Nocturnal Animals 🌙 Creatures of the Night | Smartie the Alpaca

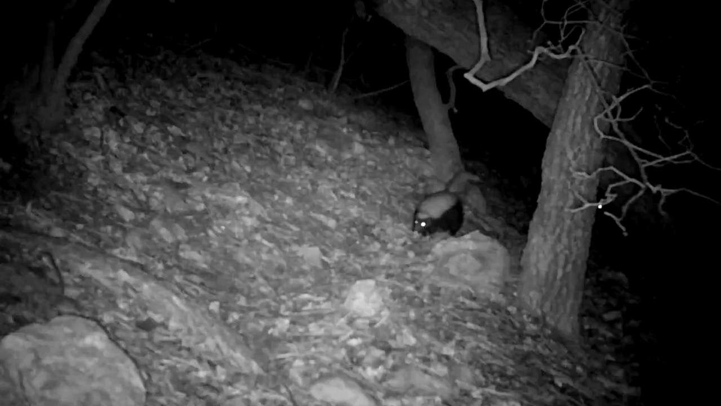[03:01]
At night they wander, looking for plants and insects to munch on. Navigation tricks.